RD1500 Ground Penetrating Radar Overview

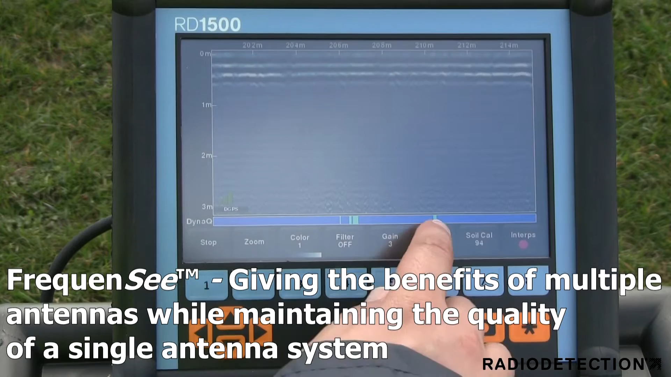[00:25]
These views of high, medium and low frequencies respectively can be toggled by the user and displayed individually or altogether,
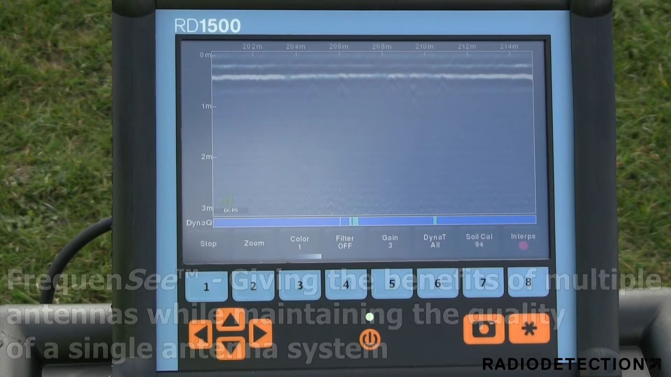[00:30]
giving you unprecedented insights and target confidence. Data collected in a rectangular grid delivers real-time 3D depth slicing on site.
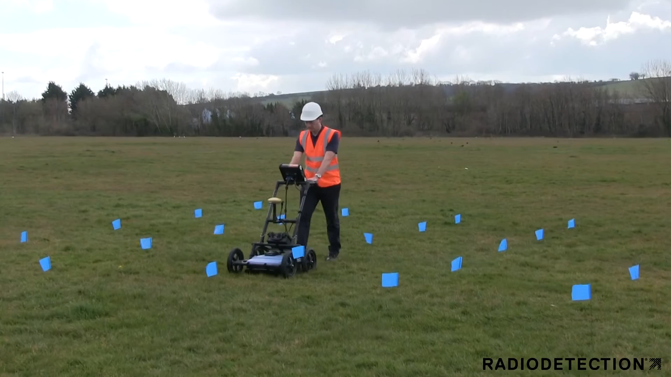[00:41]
Depth slicing reveals the orientation of multiple pipes and cables at different
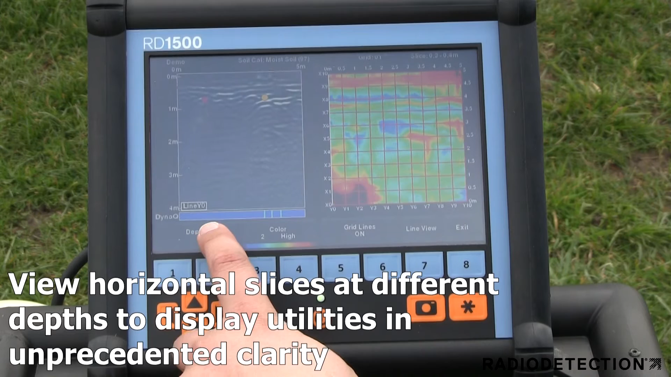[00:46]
depths and outlines the extent of features such as vaults, foundations and buried tanks which is especially useful on complex locates.
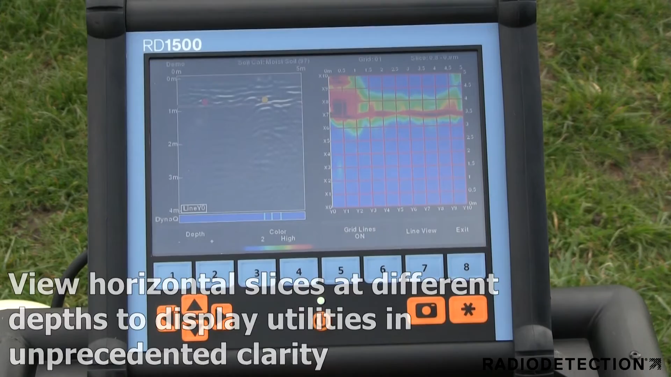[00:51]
The RD1500 allows you to locate the utilities and assign colour classifications directly on the touch screen in real time as they are located.
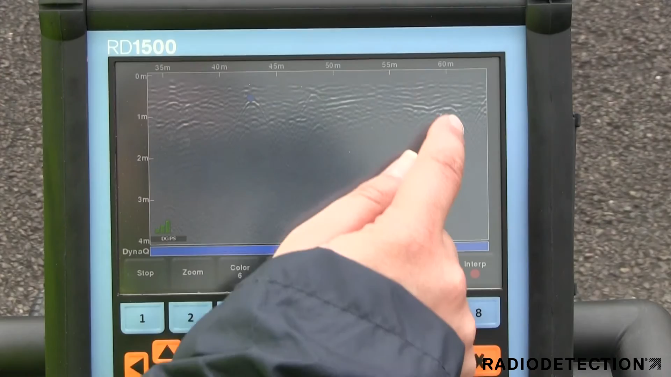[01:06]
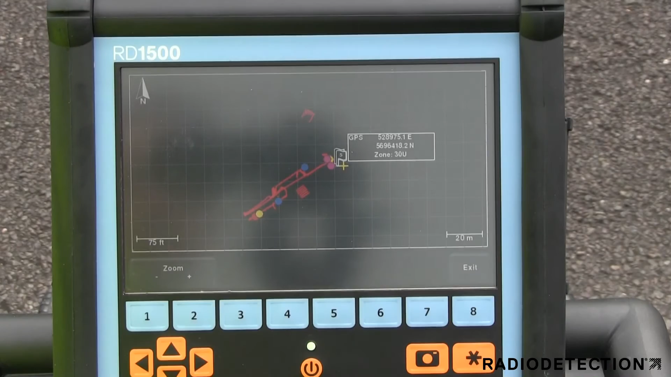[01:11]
At any point during the survey, you can save screen captures of line data, map views and depth slices. By connecting to a WiFi network or hotspot, for example on your phone, you can instantly email a mini-report from the display unit to your office or customers.